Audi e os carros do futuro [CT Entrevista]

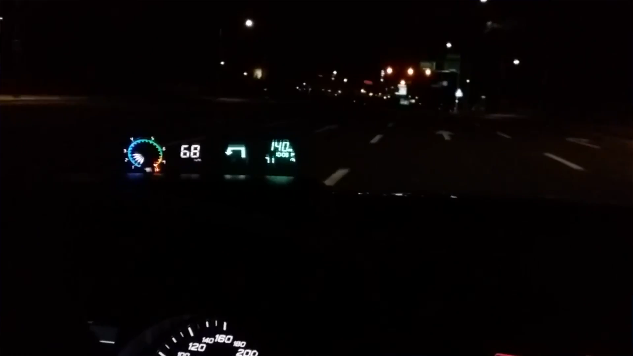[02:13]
E ele projeta imagens do painel a dois metros de distância do capô do veículo. Justamente para que o condutor não tenha que ficar olhando para o painel e depois para a pista.
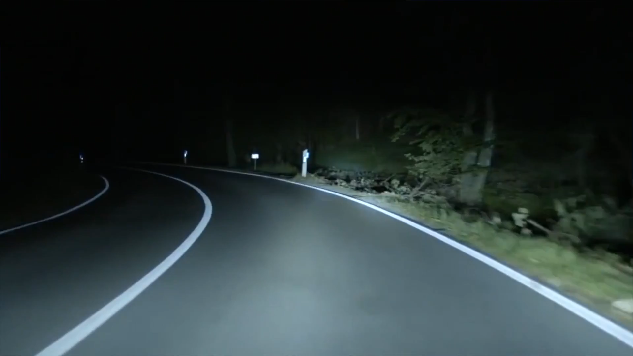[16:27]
Além de ser muito mais econômico. Que o laser,
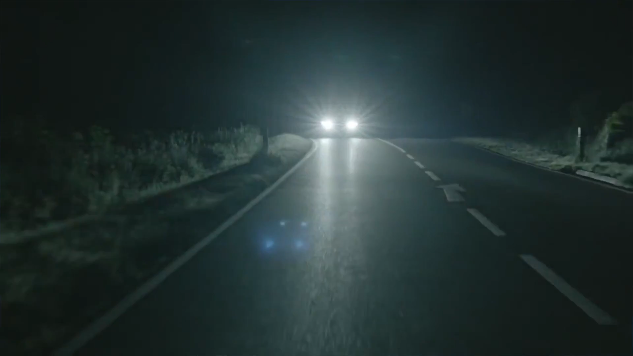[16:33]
hoje já tem estudos dizendo que o laser economiza mais na parte elétrica do que o farol de xenon. Ou o farol de LED também. Então, é uma história sem fim.